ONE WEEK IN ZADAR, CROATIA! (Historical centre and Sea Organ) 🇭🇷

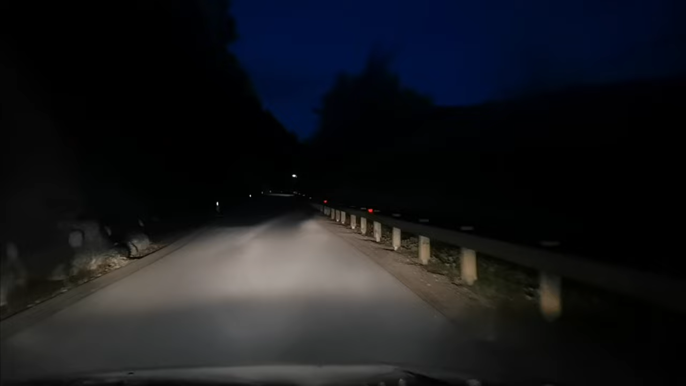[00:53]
in a few seconds we're going to cross a little bridge and then we're already in Croatia our first time in Croatia as a member of the Schengen area yes there are still all the fences you can see it here on the sides